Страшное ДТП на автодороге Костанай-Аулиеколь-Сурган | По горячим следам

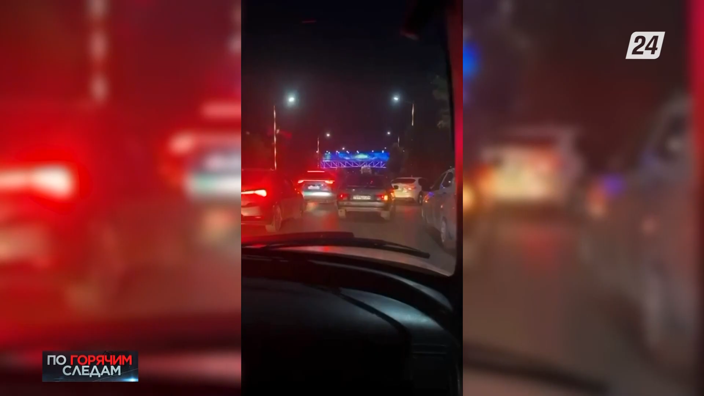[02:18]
Трагедия произошла в ночное время на пересечении проспекта Абая и улицы Есенова.